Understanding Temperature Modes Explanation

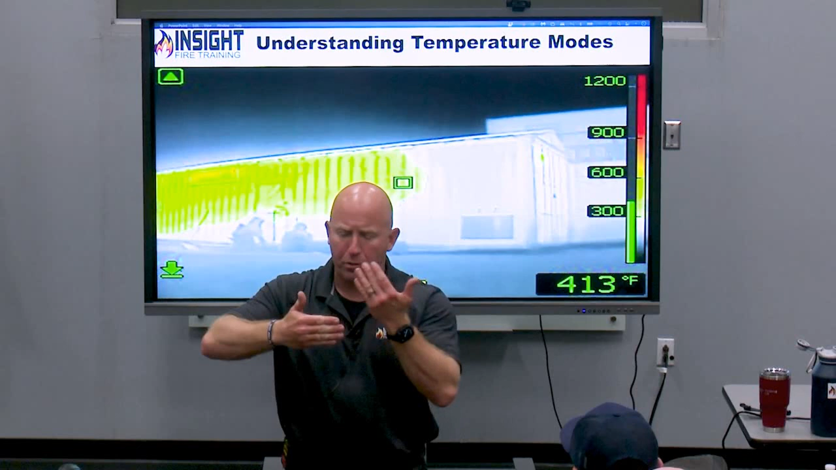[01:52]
On screen: spot 413°F
The shutter will fire, the pixels will refresh, and it may happen every 30 seconds in a high heat environment. So that is known as switching between high and low sensitivity. There's your triangle.
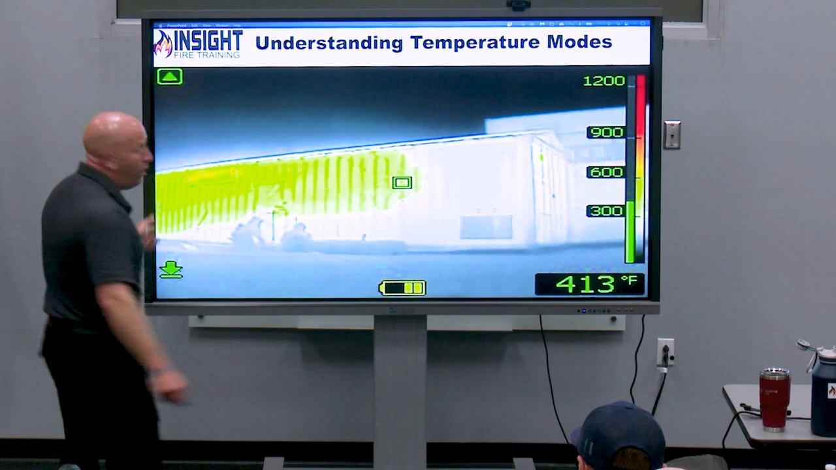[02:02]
On screen: spot 413°F
You won't see color until low sensitivity, right? So NFPA 1408 says all participants shall understand the functions,
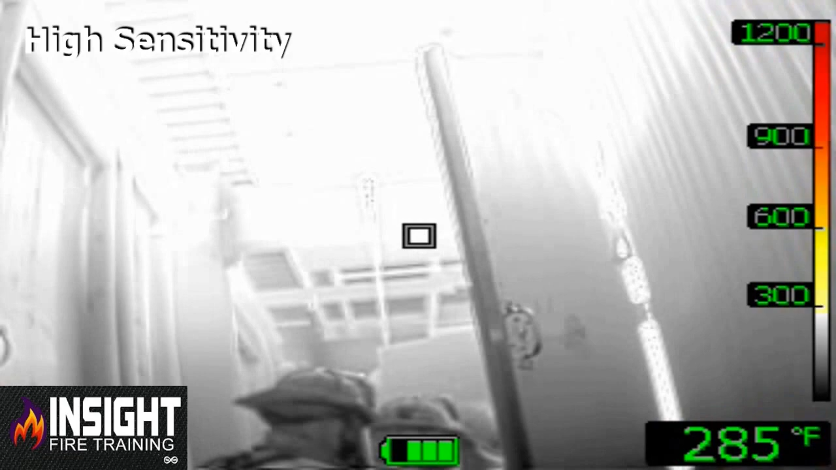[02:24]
On screen: spot 285°F
When I raise it back up and point at the heat, what happens? Then I do gangster grip, and it stays that way.
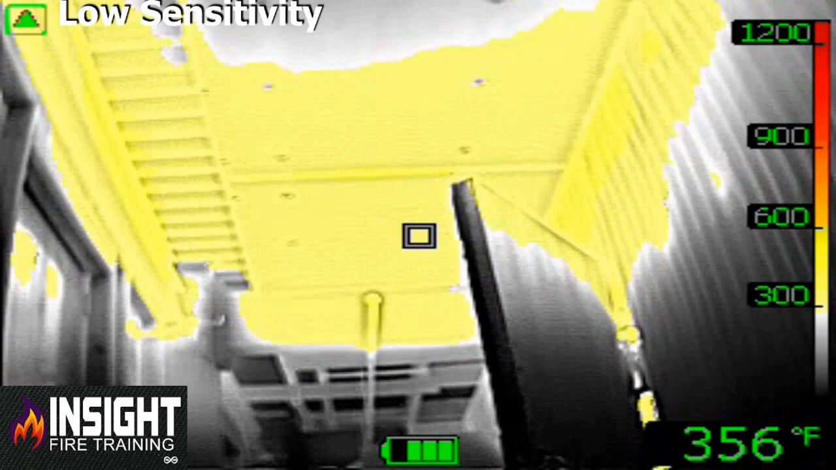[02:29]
On screen: spot 356°F
Come back down, I'm in high sensitivity.
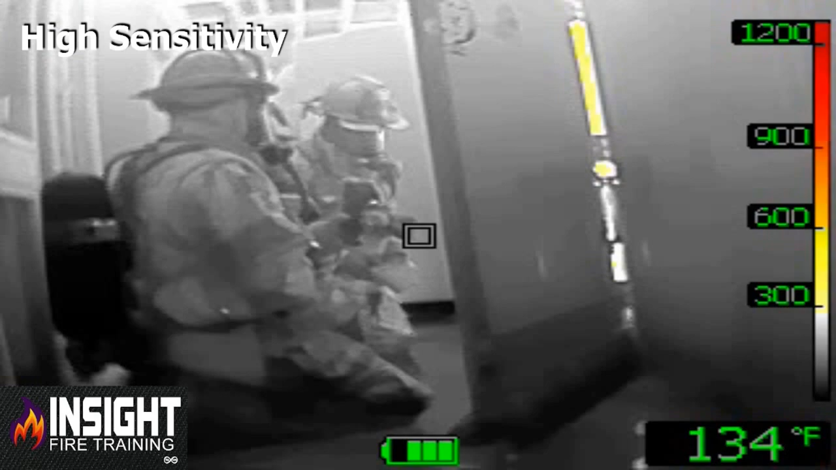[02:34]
On screen: spot 134°F
When I come back up, it freezes for a second, and then I got color.
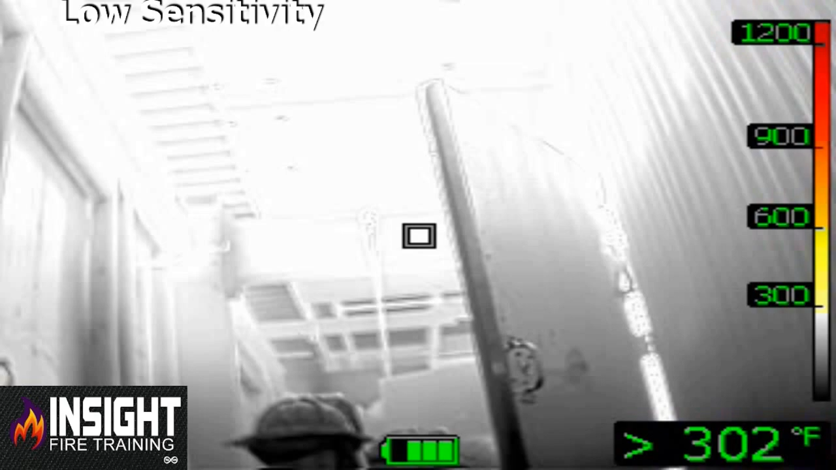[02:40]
On screen: spot 302°F
This is the full video so you can see it better.
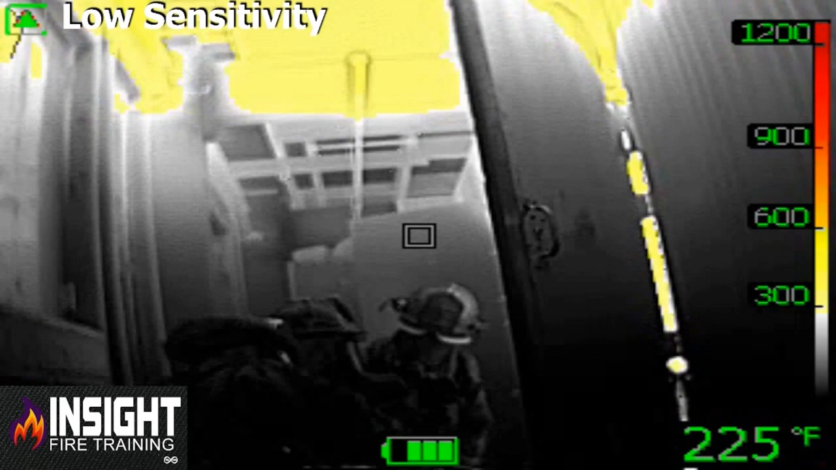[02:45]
On screen: spot 225°F
You can do this with a burn barrel, a max fire box, yes you can do it with a gas stove, but I'm not a big fan of that.
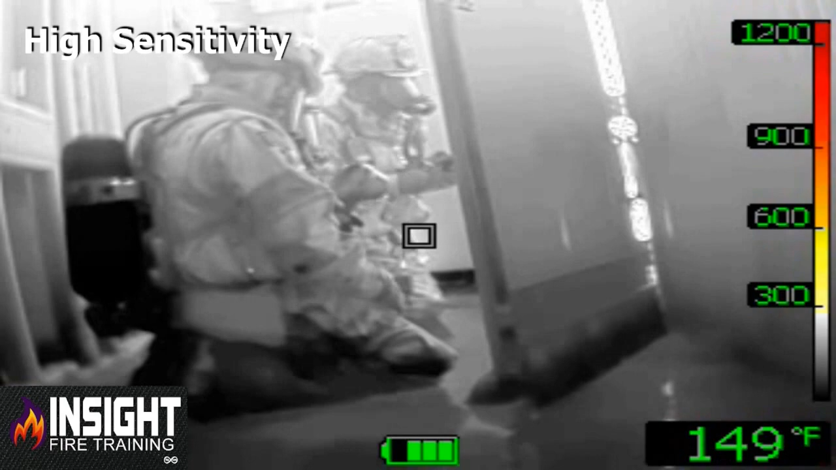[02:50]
On screen: spot 149°F
It's just, they've kind of overplayed that. I can show you different ways.
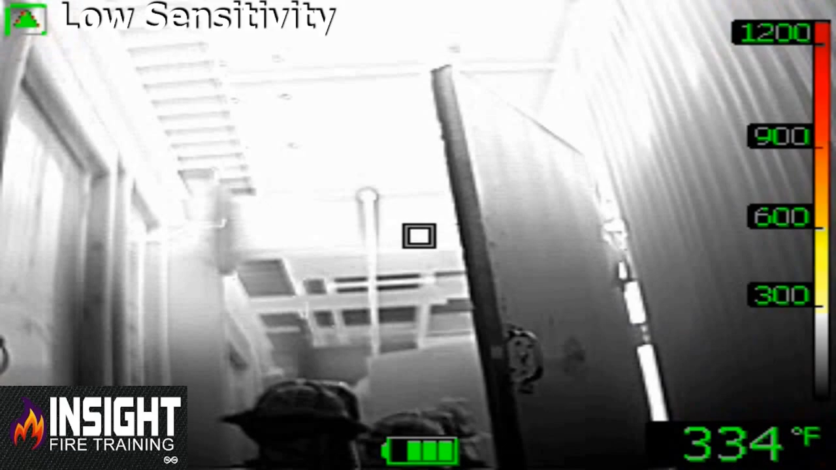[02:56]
On screen: spot 334°F
Watch when it freezes, then the color shows up where if I'm in gangster grip, it automatically does that because I see all that in one shot, okay?
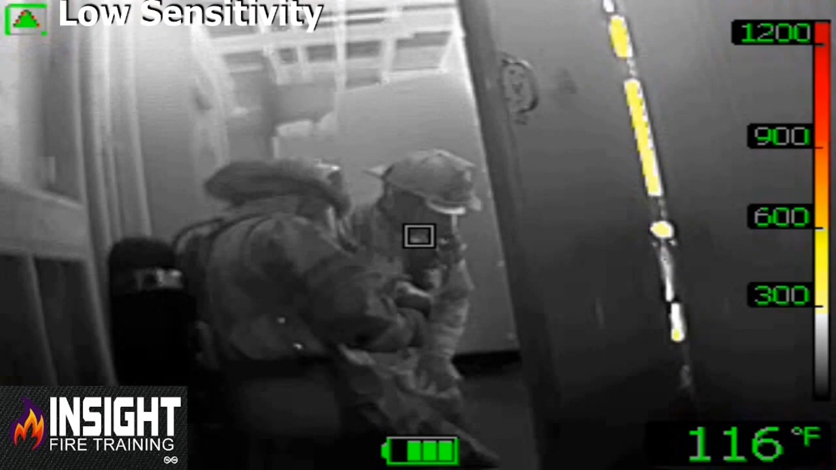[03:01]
On screen: spot 116°F
This is your FLIR in high sensitivity.
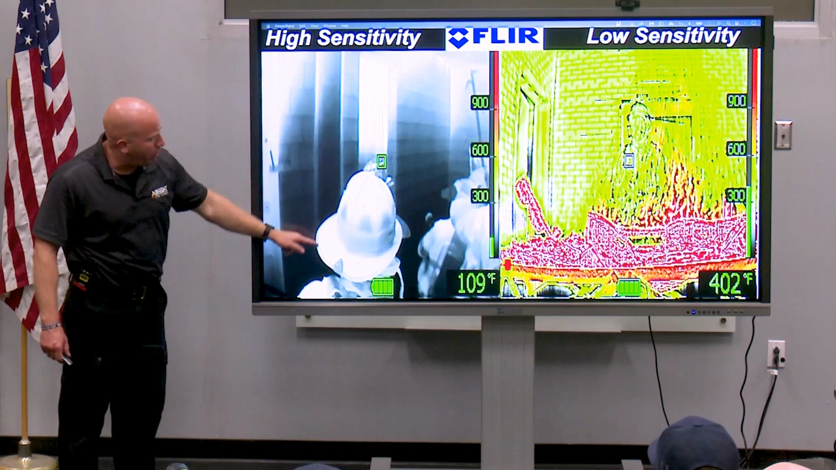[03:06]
See the detail of the helmet? This right here is what gets people in trouble. You see that white, seemingly innocent line in that room next door?
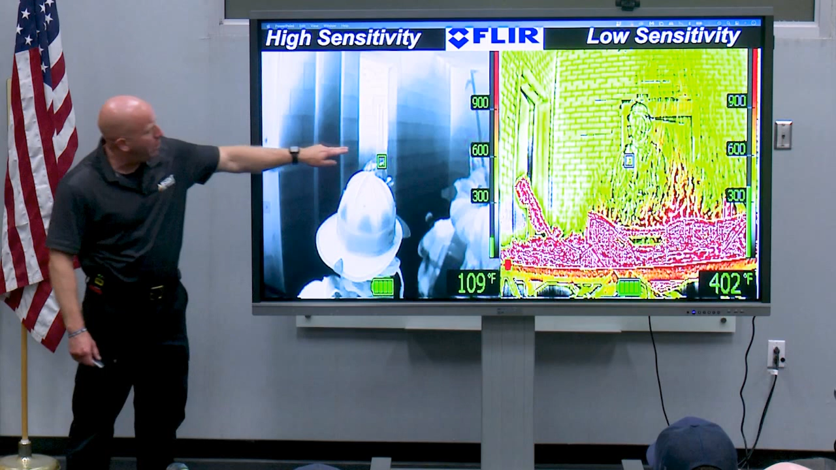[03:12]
Two rooms away, it looks like that. But right there, does that look like much to you? We are terrible at interpreting grayscale. The ladies in the room, you will be happy to know that when I get to the colorization part here in a minute, you win on grayscale. Women can see more shades of gray than men, and the movies lied to us, there's more than fifty.
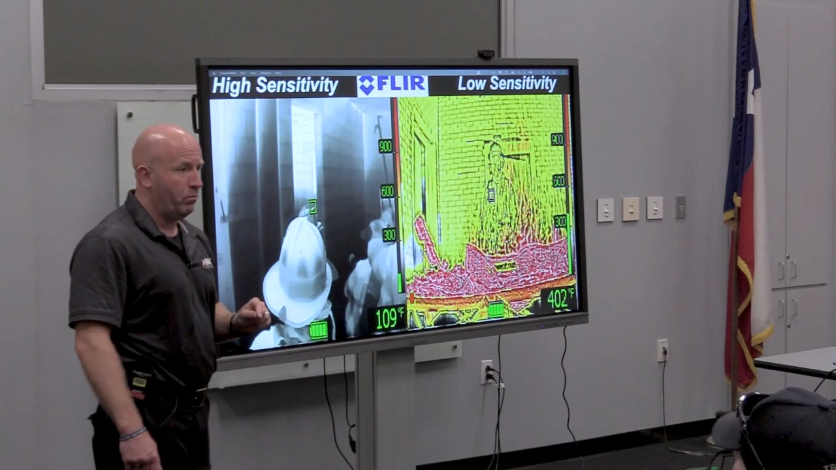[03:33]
There's a thousand shades of gray in the color palette industry. There's two hundred and fifty-five gray Crayola crayons, imagine that, in this image. Contrasting grayscale images, pixels. But the human eye can only see thirty, and that's the average female, and the average male can only see ten. Now if you're under stress, both of you can only see four. So, why do you think we have a stoplight with red, yellow, green? It's not three shades of red.
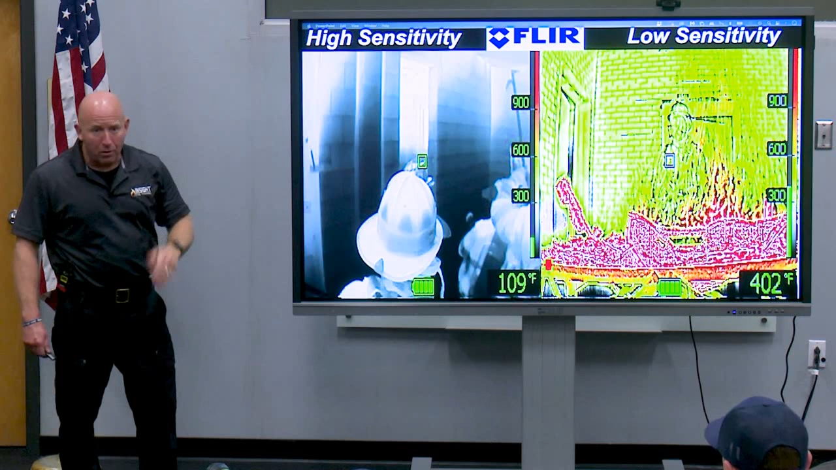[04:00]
Okay? And, Lieutenant, something you need to find out, do some type of survey, how many firefighters do you have that are color blind? Because if you're teaching them to recognize color, and they don't recognize certain colors, have them come down here anonymously, however you want to do it. Get you a small bonfire going, put a victim next to it like a mannequin, and ask them when they see color and what they see, or what they see at all, and create their own color chart. That's what I do for them.
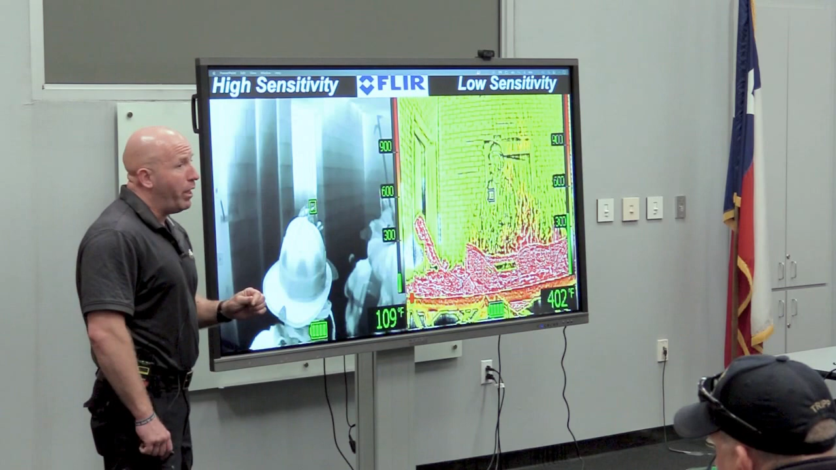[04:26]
If you don't do that, you're setting them up for failure. This is a simple demonstration of high and low sensitivity, and what it does.
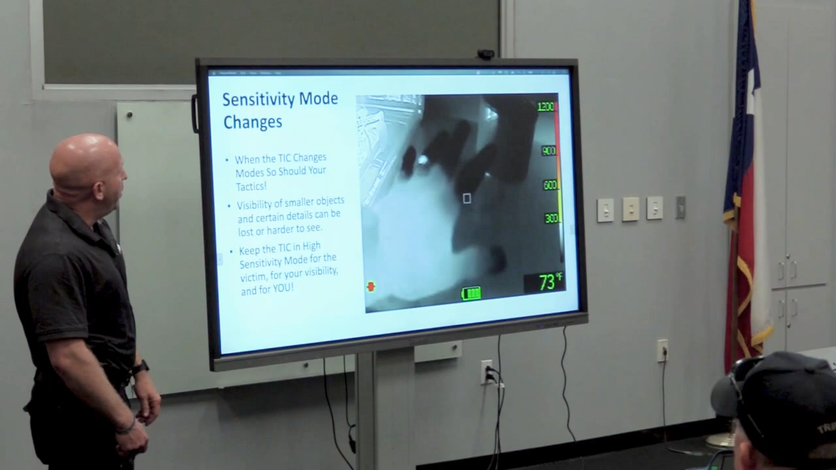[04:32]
This is prior to my carpal tunnel surgery, I want you to notice the ends of my fingers, what they look like.
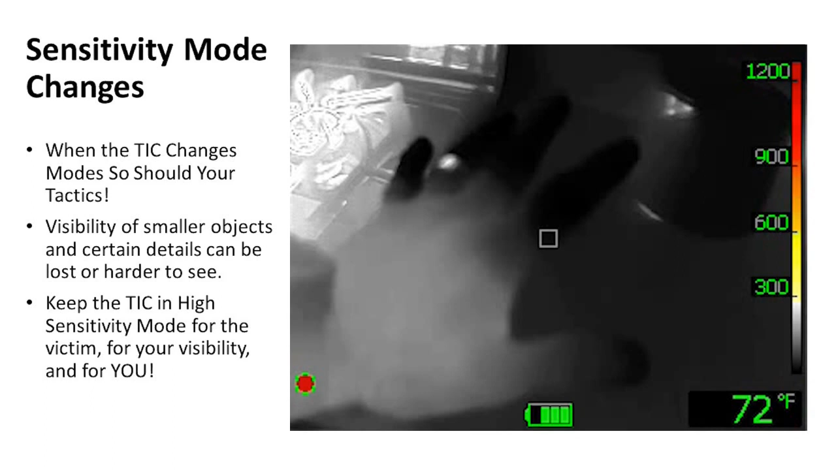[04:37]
On screen: spot 72°F
They told me if I had waited, I would have had to have my fingers amputated, if you don't think that messes with you, so watch.